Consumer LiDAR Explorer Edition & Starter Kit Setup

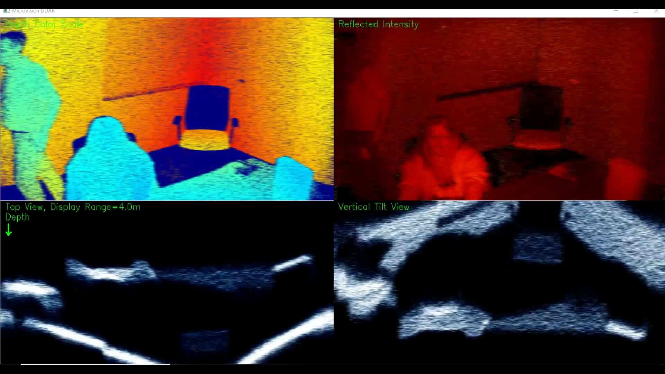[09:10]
All this shows that you can easily manipulate the data coming out of the device and present it for display or processing.